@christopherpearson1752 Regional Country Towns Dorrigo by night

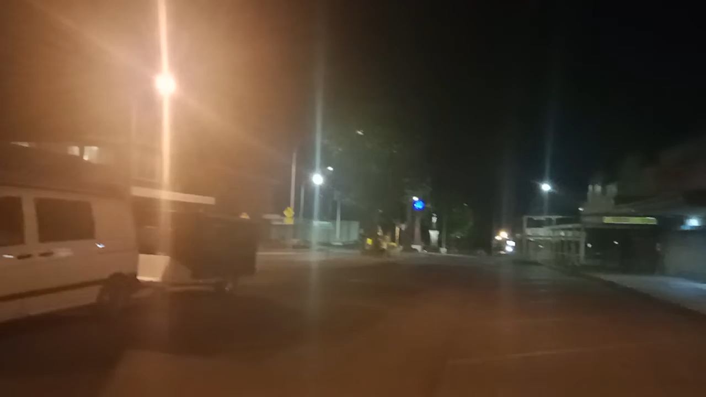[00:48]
people that can't do their banking locally and in fact we're just swinging around here the Plateau Cafe that has probably been here for 70 plus years closed.